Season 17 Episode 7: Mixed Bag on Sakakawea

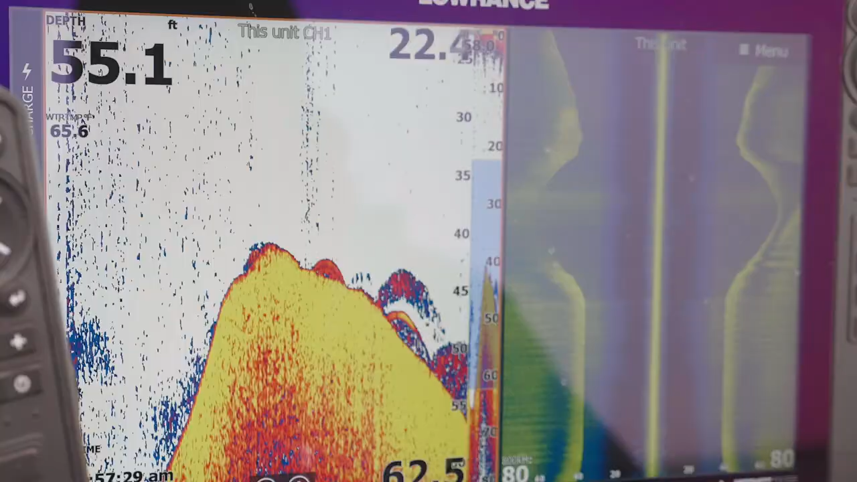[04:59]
On screen: depth 55.1 ft
The way you set up your electronics is not the standard setup, simply because you're trying to cover as much water as possible, as well as trying to cover the steepest breaks.
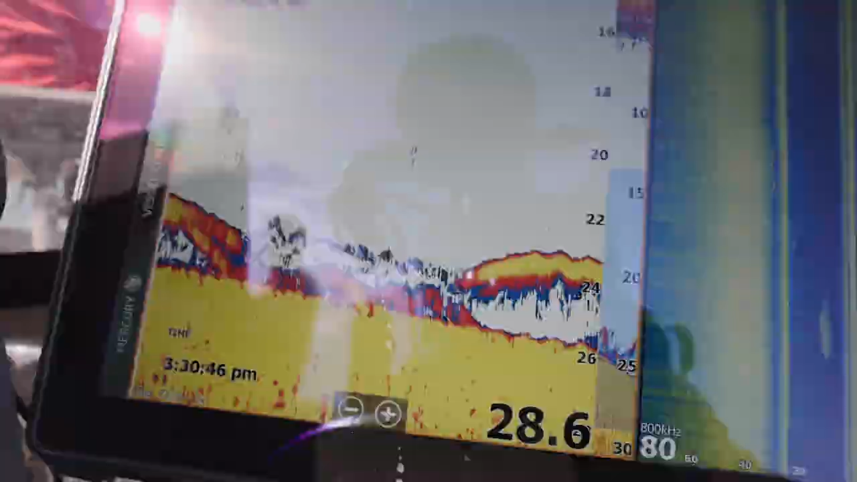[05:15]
for fish here to tell you a little bit about how to set up your graph to make yourself more efficient.
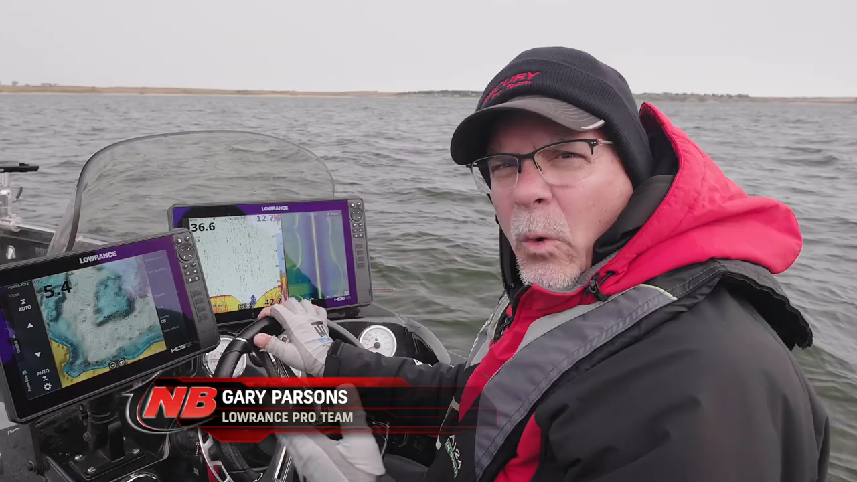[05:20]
You can see that I'll go from shallow and then I'll go down the break line to deep, as you can see here, I'm searching.
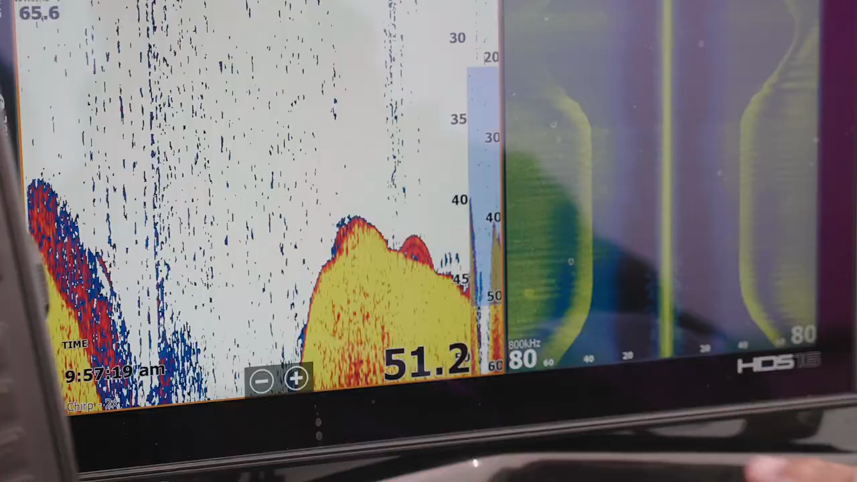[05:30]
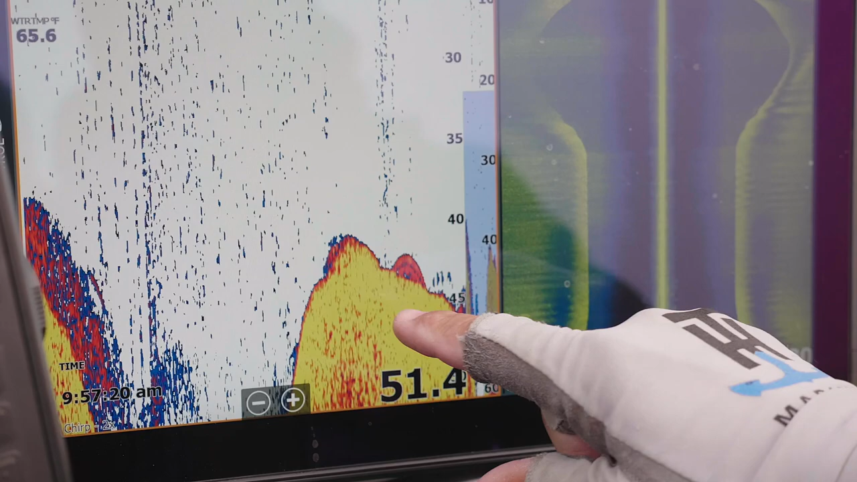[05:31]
On screen: water 65.6°F
Now this is interesting because right here is a fish and then these are smelt. You can see as we go deeper, the smelt are deeper.
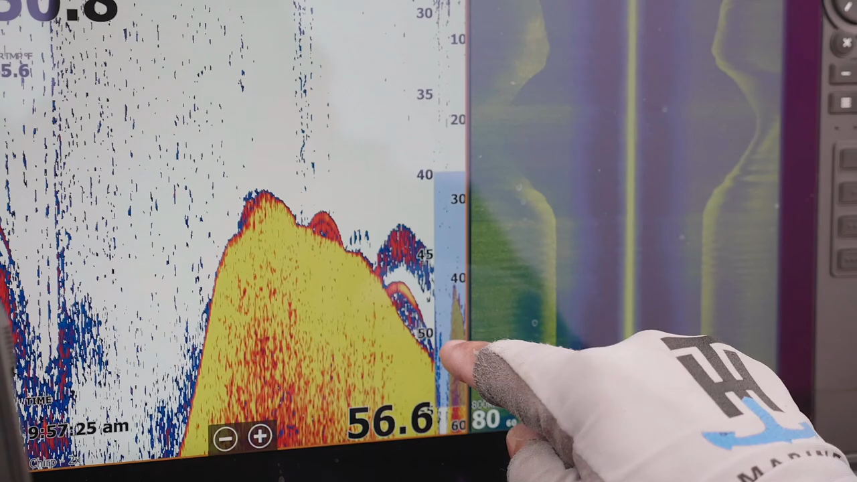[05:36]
Right on that break was a fish.
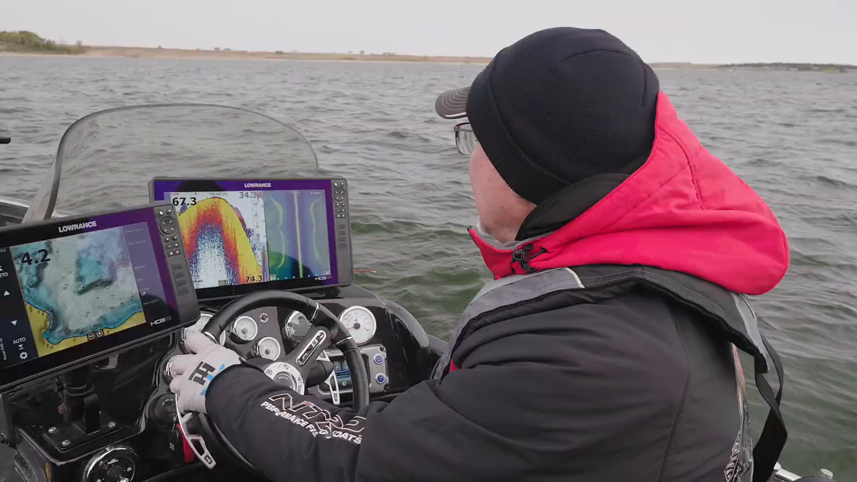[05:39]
Now, how do I see that while the boat's moving?
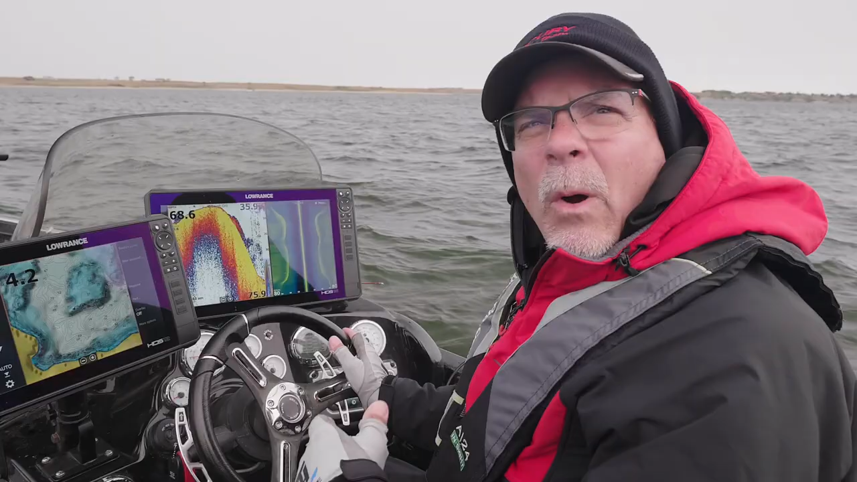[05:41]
What I'll do is two things. I'll go to a 2x zoom on the graph itself.
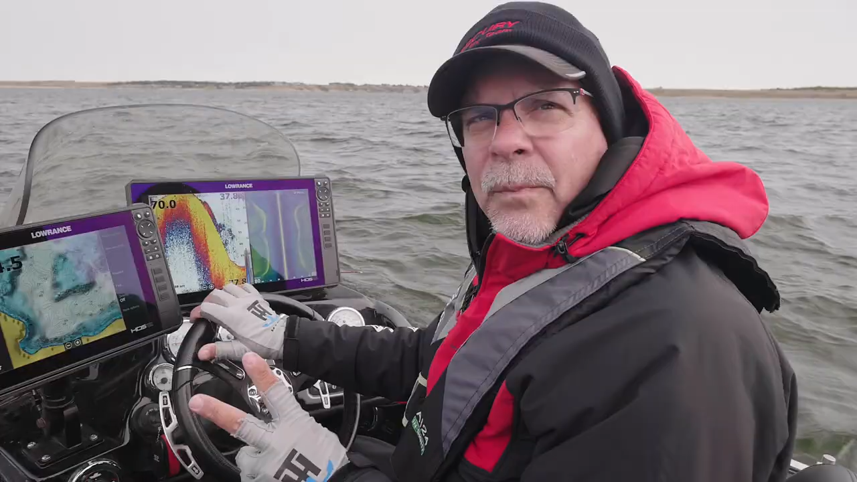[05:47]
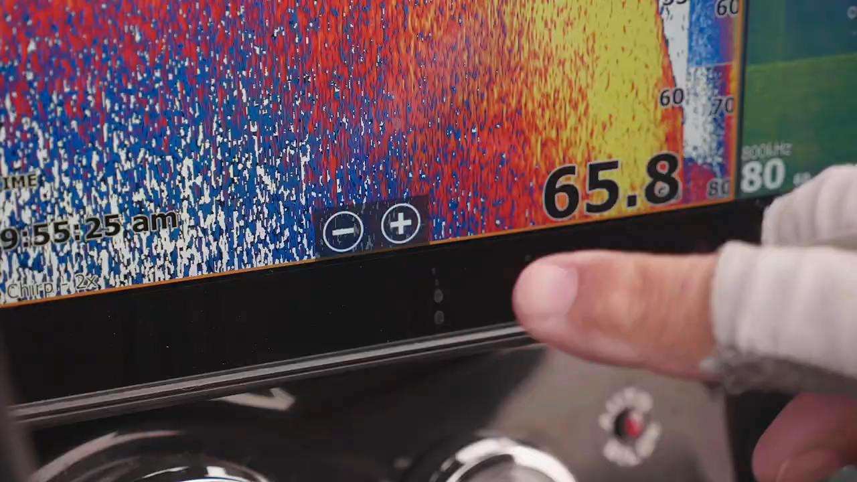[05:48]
That actually blows the picture up slightly and I can really look at the detail on 2D.
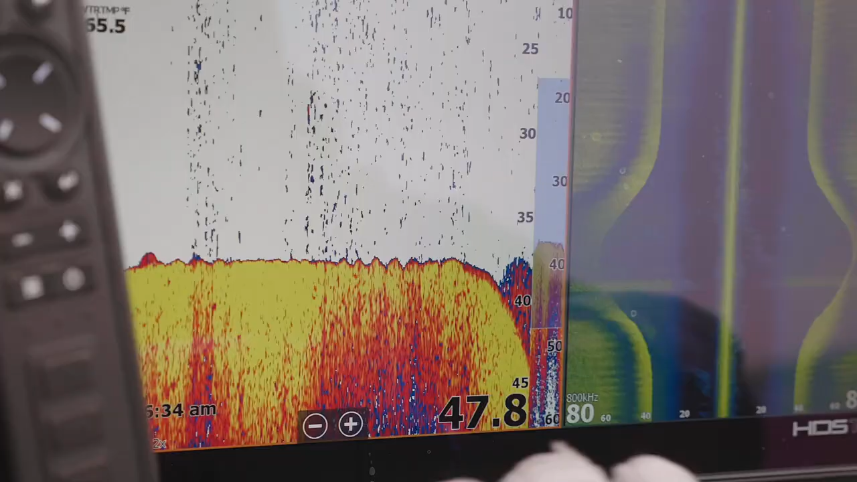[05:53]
The other thing that I'll do is I'll go into the menu
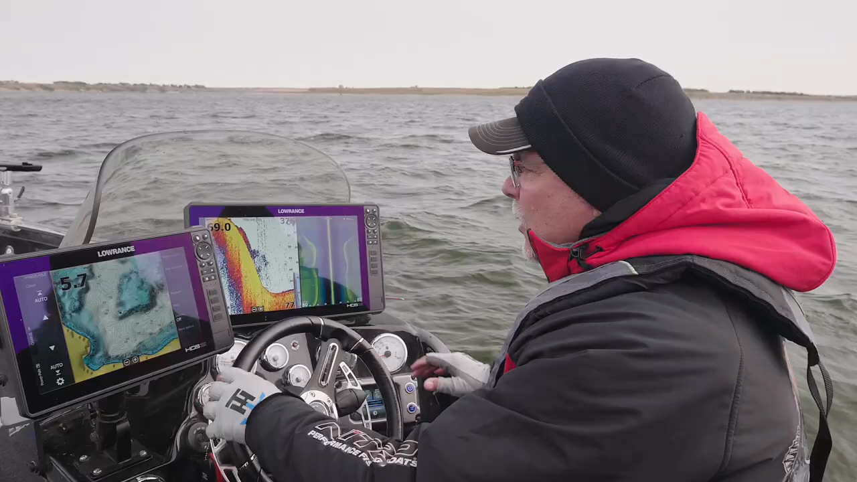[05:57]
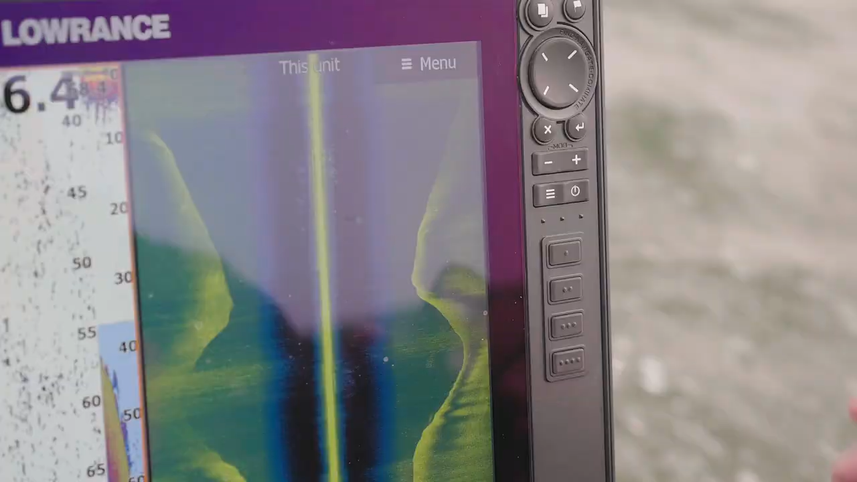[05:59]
and then I'll hit advanced and you can see there's a section called scroll speed.
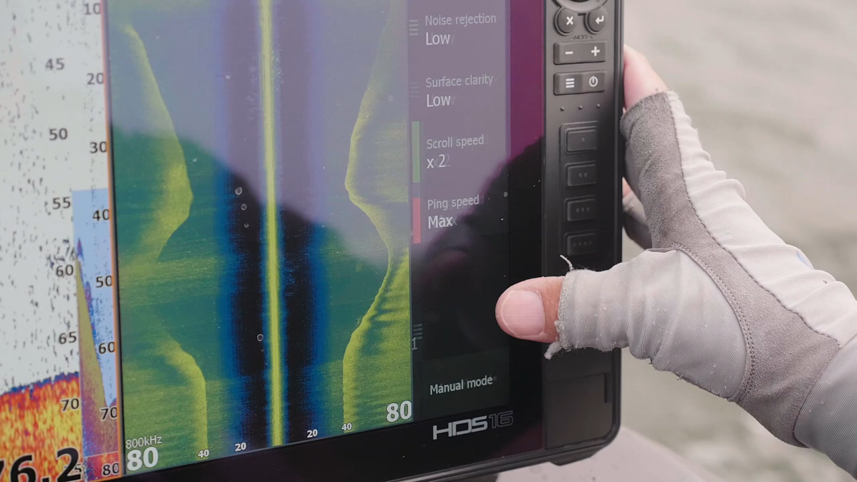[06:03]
I increase that to 2.
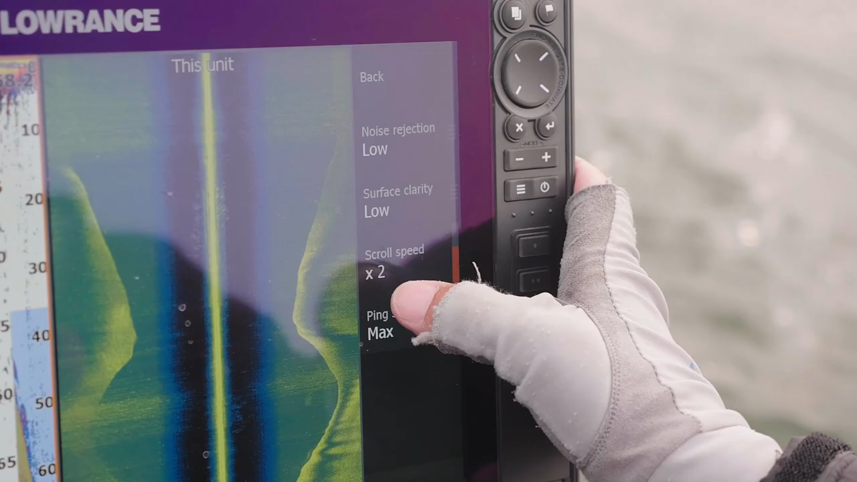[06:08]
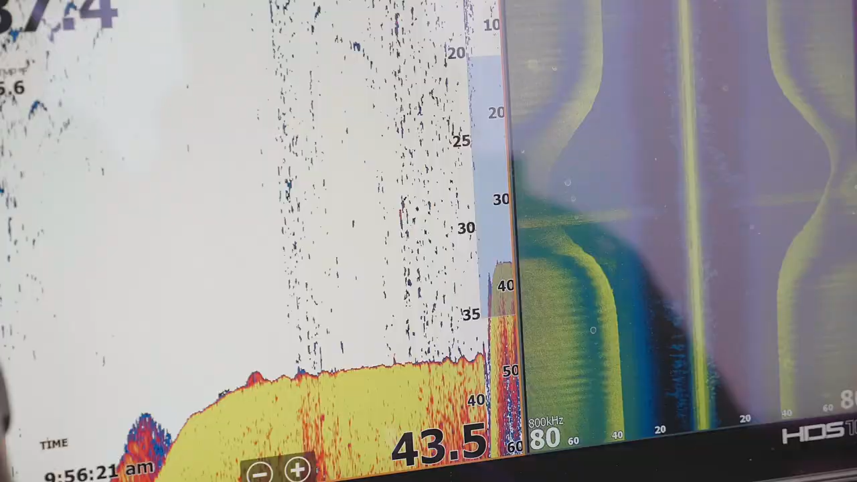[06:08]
Scroll speed means that that's how fast the picture is moving across the screen.
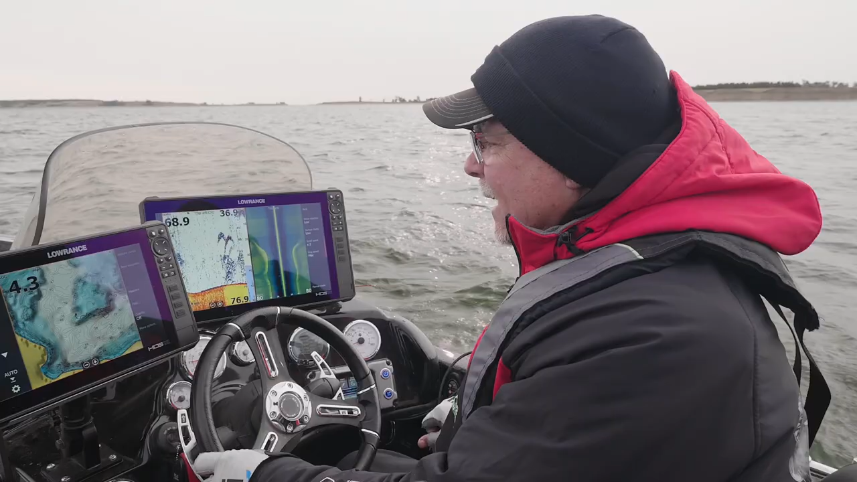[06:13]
It allows me to see a clear picture while I'm moving pretty quickly with the boat. And it'll zoom the whole area in. Between those two functions, I can see some really cool things.